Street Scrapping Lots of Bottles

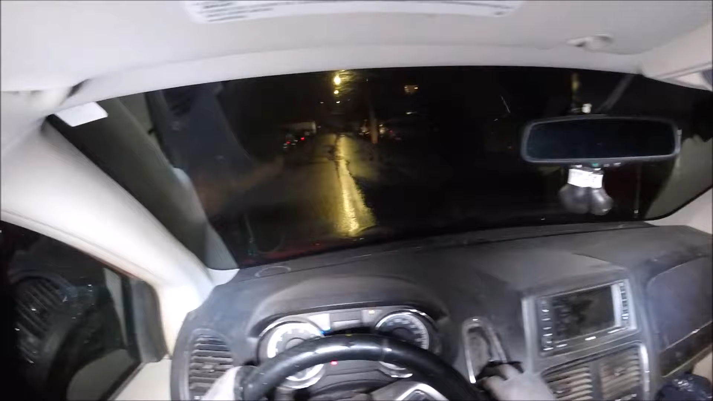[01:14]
okay okay I don't see that thing but some
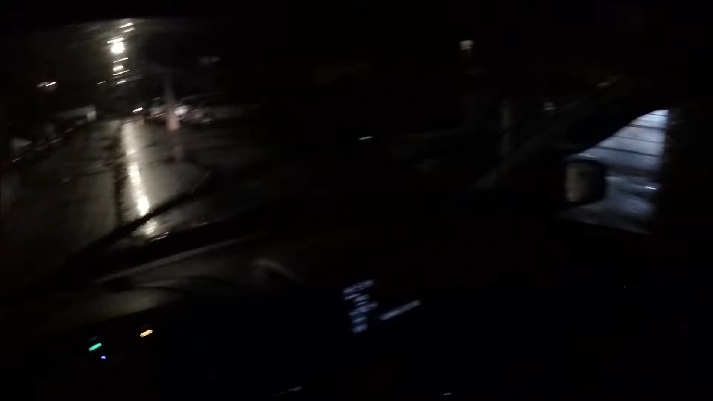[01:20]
around here it's gone I found the right street I know exactly the street but it's not here it was a small stove anyways anybody could just take it apartment size that's awesome good love that I found bottles along these businesses too a lot of times it's not even garbage status here this is uh just people leaving it out from apartment buildings that's awesome that's like 250
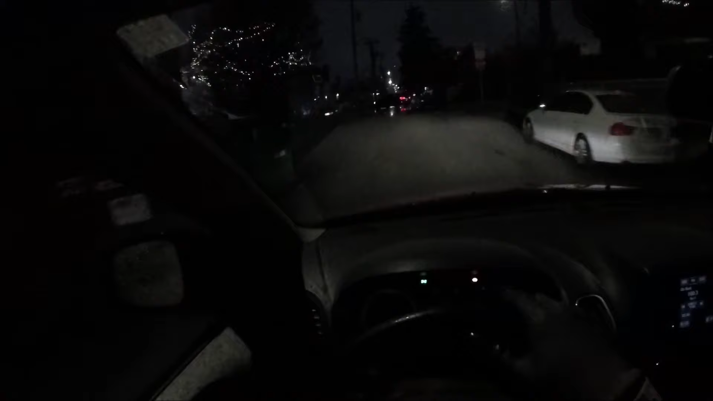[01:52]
basically yeah around 250 I guess it's not bad
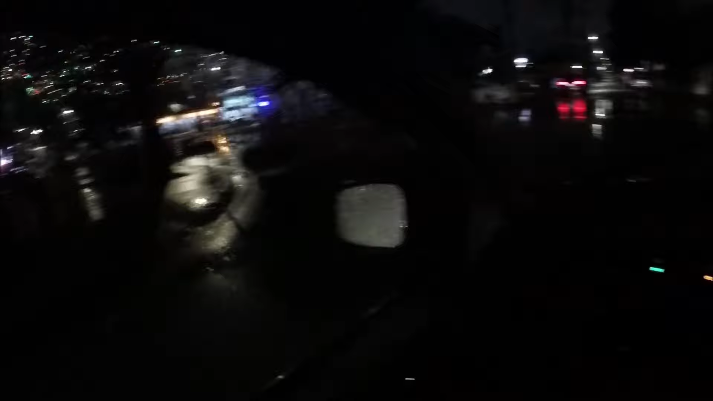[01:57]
okay a little too rusty maybe for now too slimy
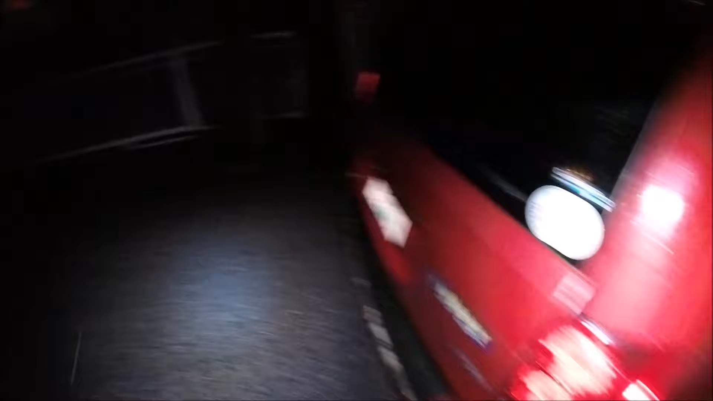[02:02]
but uh can you see the road look how bumpy the road is here look at this crazy it's all swampy here I guess and it's constantly uh moving
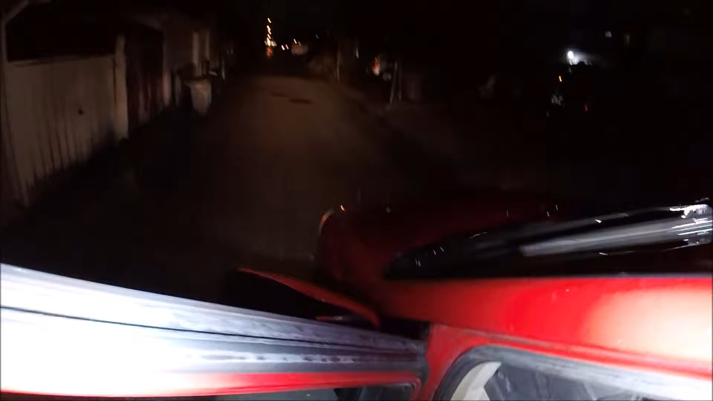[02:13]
all over the place see I didn't see those tires before weird but they're too uh too slimy there's no rush anyways it's not gonna go nowhere but eventually when I get them it's also the cord cut off
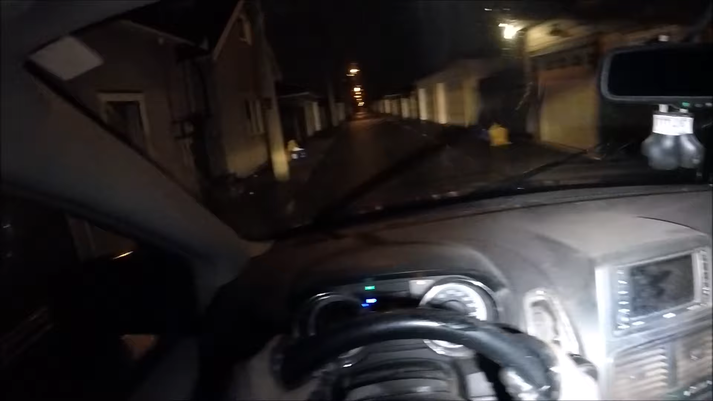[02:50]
because sometimes I get hot water tanks sometimes you get sump pumps you know I check the certain places out but so far nothing nothing big yet okay
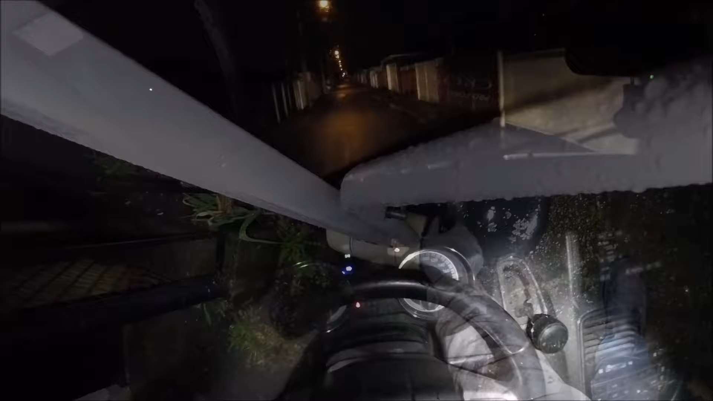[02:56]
it's a real machine here but uh I don't think I'm gonna get it right